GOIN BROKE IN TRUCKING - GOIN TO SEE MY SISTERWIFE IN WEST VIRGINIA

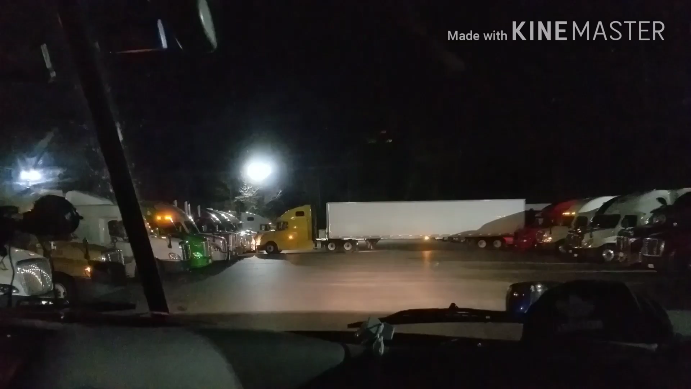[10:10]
Oh, don't hit him. Looks like we got a newbie out here. This is that thing I was talking about in the past, too, where you get guys outside of the truck, you know, giving directions. This guy's got his arms out there flailing like crazy. La, la, la, la, la, la. Looks like he must have a new dude in his truck with him because he's wearing a safety vest, too. Usually you take that shit off. Well, you always notice that, like, Swift drivers, stuff like that, they're always wearing a safety vest. It's funny.